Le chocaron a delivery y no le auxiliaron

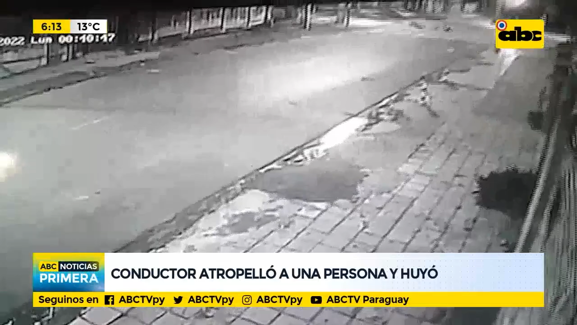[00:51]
aparentemente el vehículo al llegar en la intersección de Lamas Carísimo allí con Boyani queda el vehículo y después el motocicleta que circulaba por Boyani impacta contra este automóvil, cae en la capa asfáltica y se golpea lógicamente en la cabeza y a consecuencia de ello también tuvo problemas en los pulmones.